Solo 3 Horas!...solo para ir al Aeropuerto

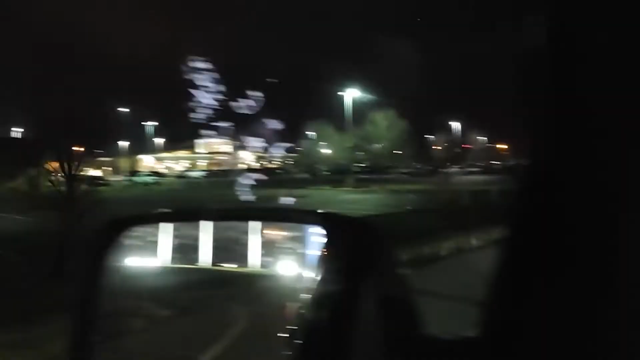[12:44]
Y ahora vamos llegando al aeropuerto de Bismarck, donde ya llegó el avión de la mamá de mi querida.
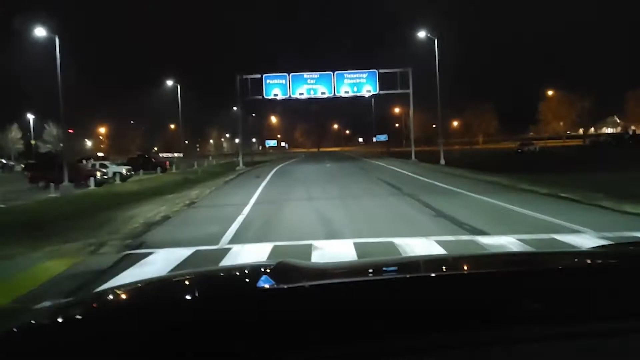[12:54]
Y cuando íbamos llegando, su avión se pasó encima de nosotros. O sea, arriba de nosotros. Llegando al aeropuerto.